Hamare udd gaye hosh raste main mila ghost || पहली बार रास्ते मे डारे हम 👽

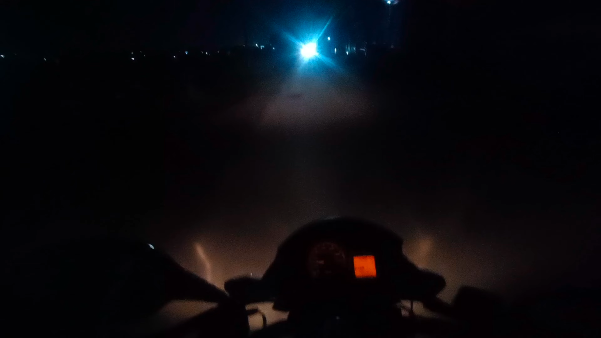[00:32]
क्योंकि हमें काफी खतरनाक रास्ता मिलने वाला आगे के लिए तो यह देखो कुट्ता कैसे भागा एकदम बिल्कुल और जाद अतर ऐसी एक्सिडेंटल होते हैं